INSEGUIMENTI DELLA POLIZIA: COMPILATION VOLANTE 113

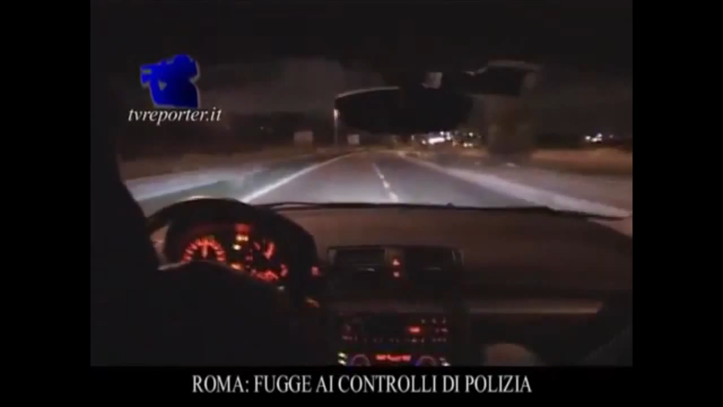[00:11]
quindi verso fuori non verso casa verso casa mia questi o questi vai vai vai ci ha puntato ci ha puntato eh